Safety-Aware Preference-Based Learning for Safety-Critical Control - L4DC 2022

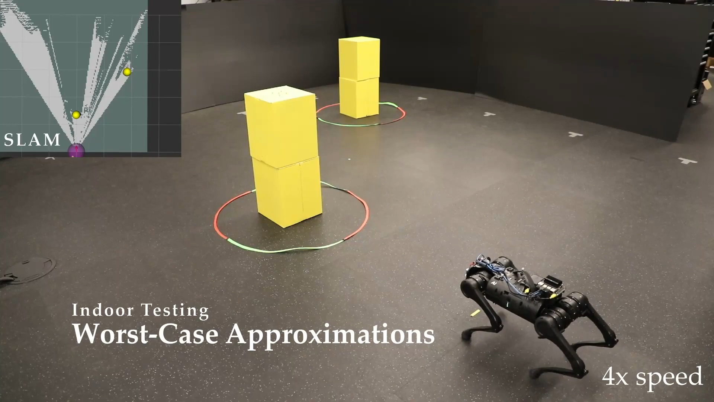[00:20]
However, this can lead to highly conservative behavior. For example, here accounting for worst-case approximations prevents all forward progress. These approximations are often relaxed and tuned to achieve both safety and performance goals.
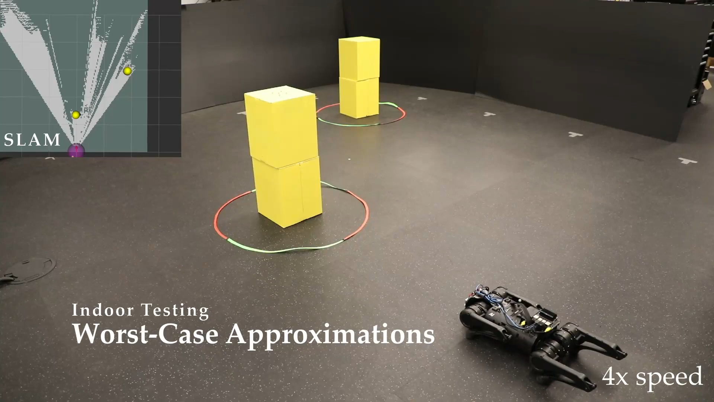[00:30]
To determine the desired tuning for these approximations, we propose the use of safety-aware preference-based learning.
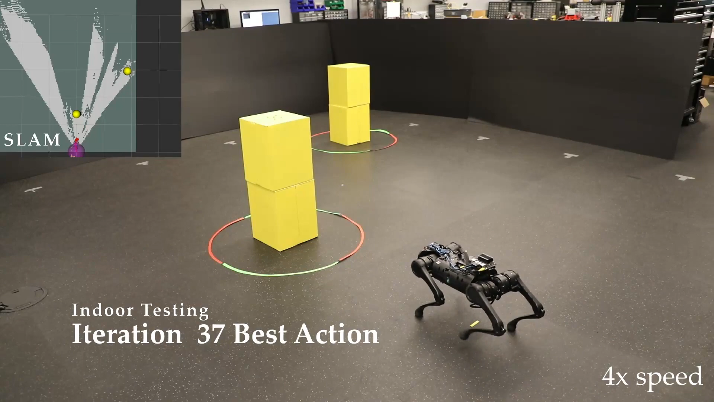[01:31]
Despite the initial conservatism, safety-aware preference-based learning was capable of determining safe, user-preferred parameters that enabled the robot to traverse between obstacles and reach the goal.